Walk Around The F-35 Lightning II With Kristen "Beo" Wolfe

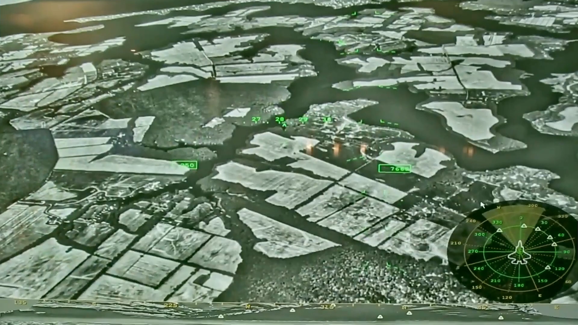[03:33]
Fidelity is eh, you know, it's like flying around at night. It's not the best. Yeah, it doesn't turn night into day? No, no.